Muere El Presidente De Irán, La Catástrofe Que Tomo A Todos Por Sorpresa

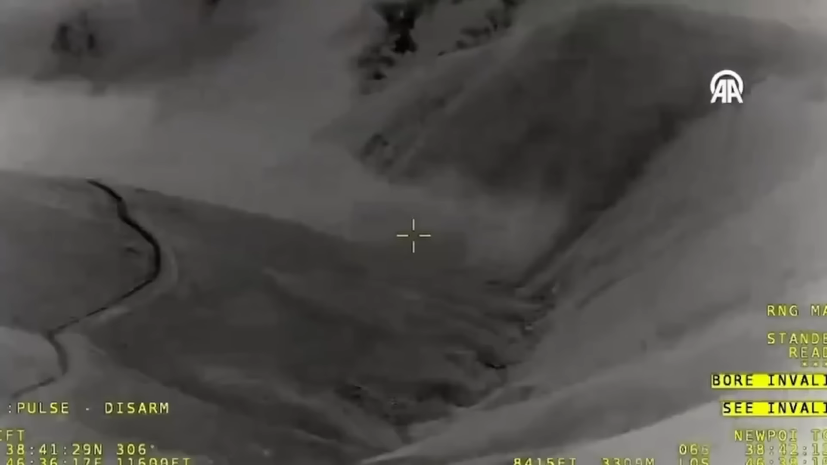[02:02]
para reconocer la zona y buscar la catástrofe, donde se estrelló el helicóptero, porque las condiciones climáticas eran tan serias y el terreno,
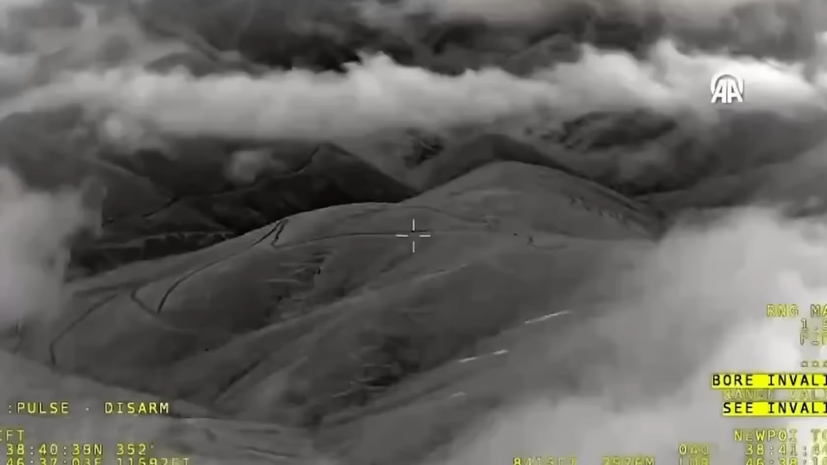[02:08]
pues, tan complicado,
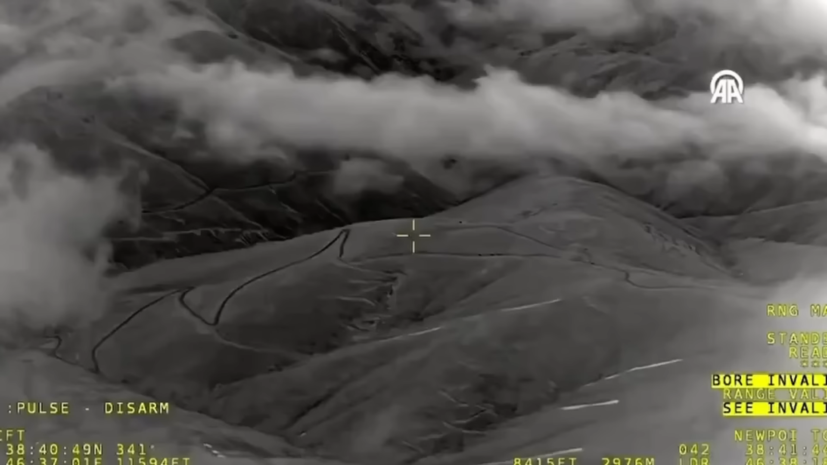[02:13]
que tuvieron que mandar un dron con características muy especiales para poder encontrar el helicóptero, ¿no? Algunas personas, por lo que vi de forma preliminar, estaban comentando videos que publicaron los turcos del dron,
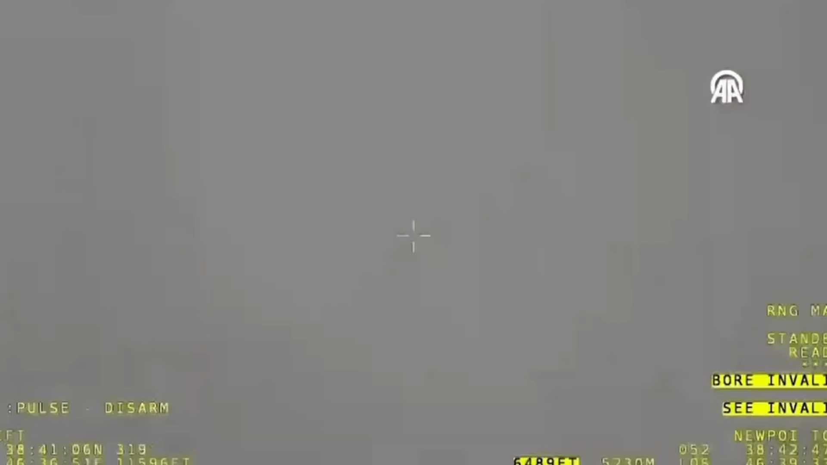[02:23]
en los cuales algunos se quejaban de que,
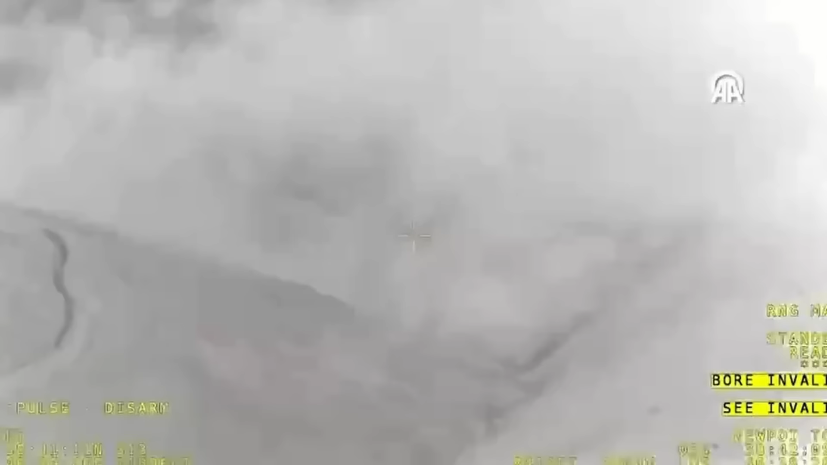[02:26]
no, es que miren ese dron,
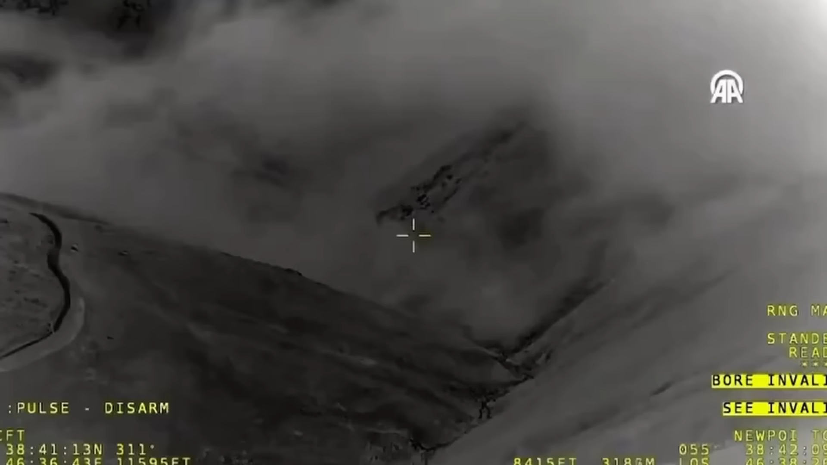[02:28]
súper baja calidad y no están buscando nada, están tomando solo fotos de las nubes. Y yo les diré que, oye, o sea, una cosa es la resolución de Telegram, ¿no?
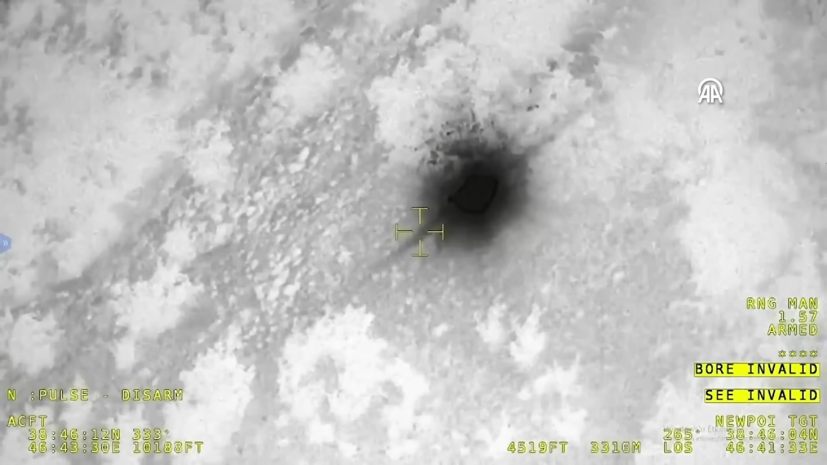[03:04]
detectó el lugar donde se estrelló el helicóptero y los rescatistas fueron al lugar.